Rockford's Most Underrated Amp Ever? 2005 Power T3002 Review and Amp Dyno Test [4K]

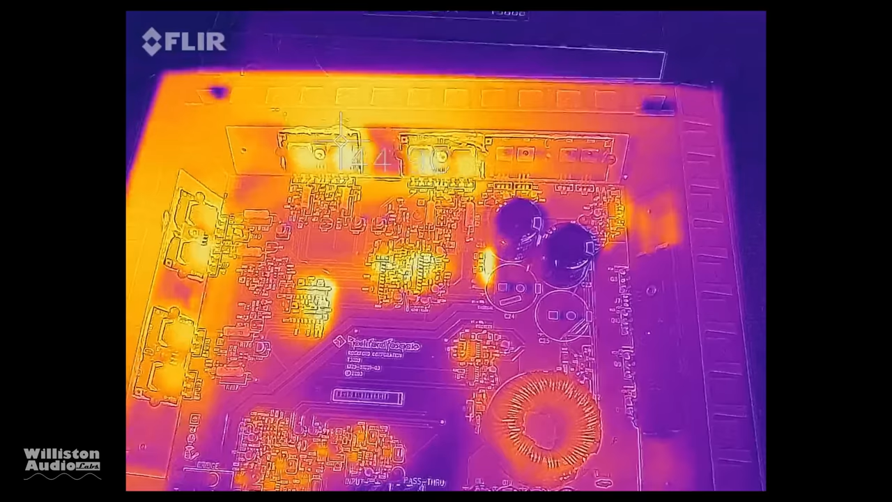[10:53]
So the other thing that's really cool is using the thermal camera, the FLIR.
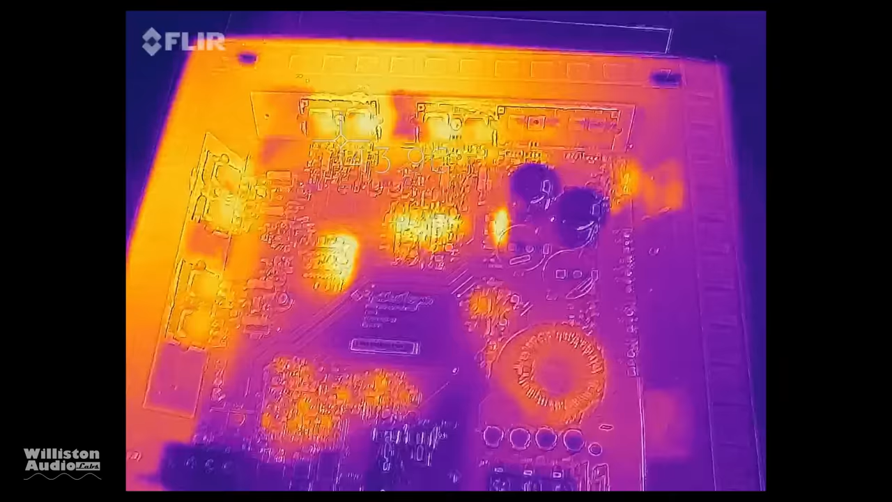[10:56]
And I got the amp heated up by playing some music and stuff. Got it nice and toasty.
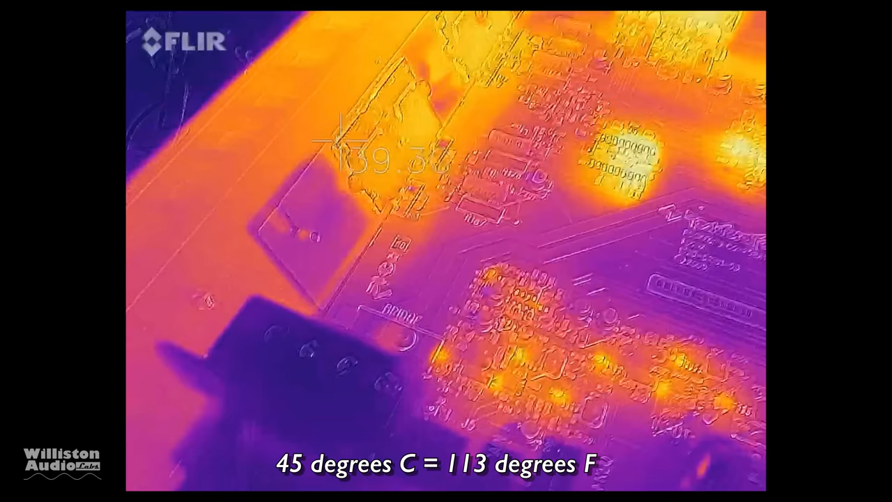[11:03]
And 45 degrees Celsius or 113 degrees Fahrenheit is the warmest that I measured here on the inside of the amp.
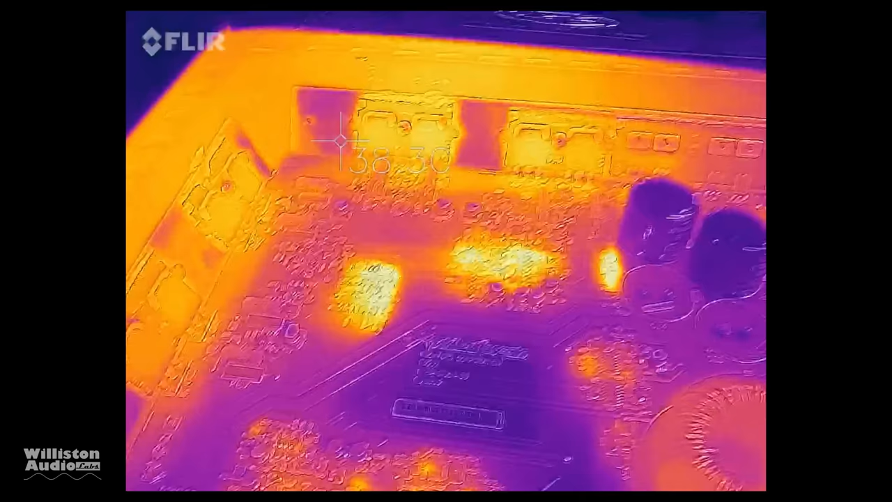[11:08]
But it's really cool to see the areas of the amp which get the hottest.